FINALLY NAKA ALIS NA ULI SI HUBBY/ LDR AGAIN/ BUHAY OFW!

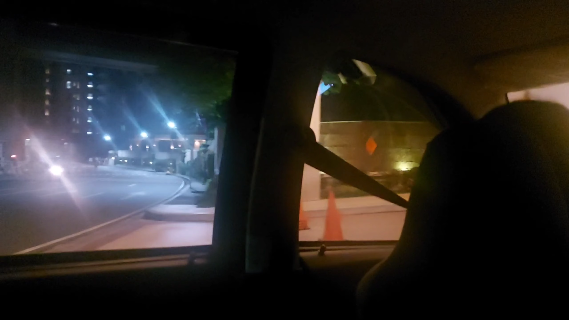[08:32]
So yun guys, no, bali nandito na kami sa Marriott Hotel.
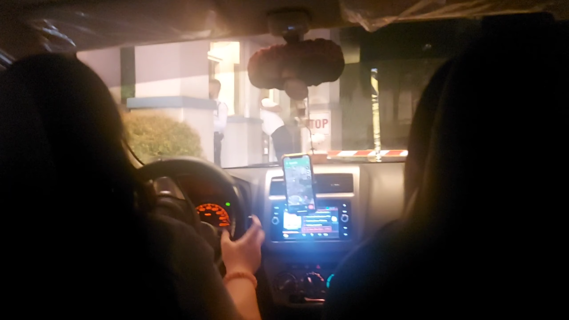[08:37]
May susunduin po. May susunduin po. Ihatid po sa airport.